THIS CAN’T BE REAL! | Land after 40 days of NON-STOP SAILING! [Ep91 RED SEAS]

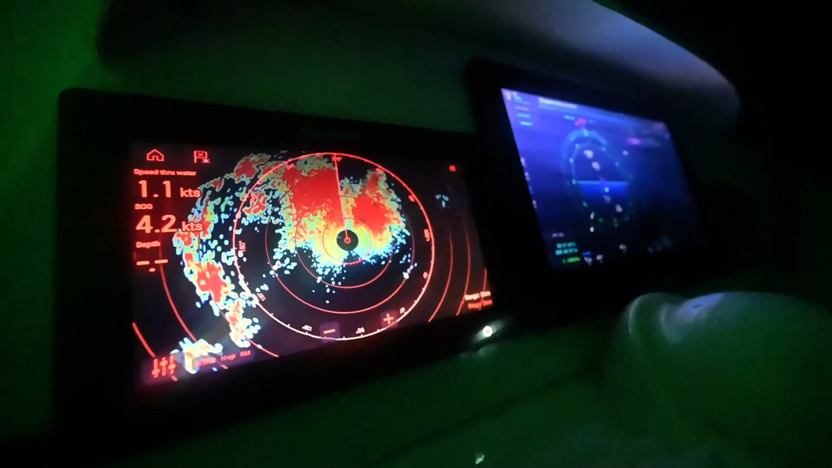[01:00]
Some squalls caught up with us and we saw the biggest lightning storms we've ever seen at sea and had our first real panic when we were hit by a fishing boat thousands of miles from land.